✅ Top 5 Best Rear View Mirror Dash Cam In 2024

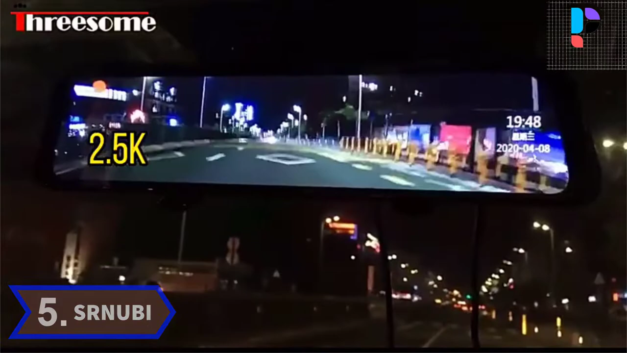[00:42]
The camera chip has a built-in night vision processing function, which allows you to record video even in low light environment. The streaming rear view mirror uses full screen instead of the original viewing mirror.